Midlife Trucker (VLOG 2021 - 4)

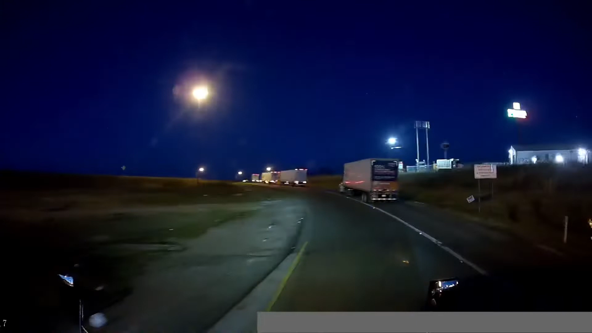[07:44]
truckers have to find some place to park, so they use the entrance and exit ramps as a place to shut the truck down to get their break.